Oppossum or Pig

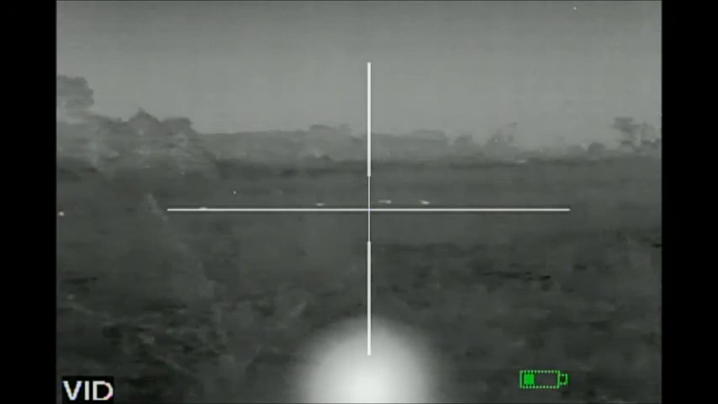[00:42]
Motherfuckers. Did you kill yours? Yeah, I hit him twice. Dead.
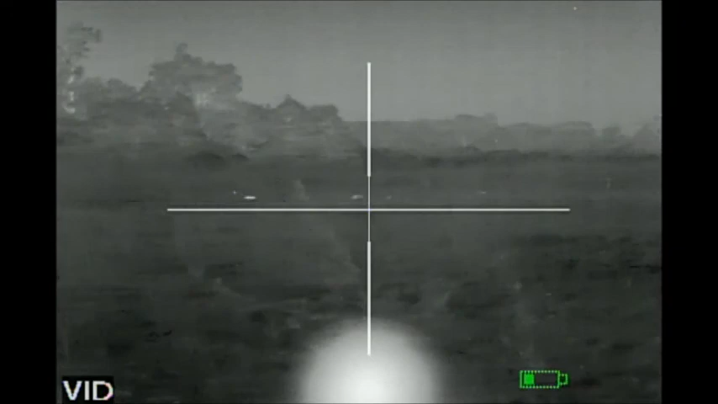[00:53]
It's not a... I think that was a possum. That was a baby pig.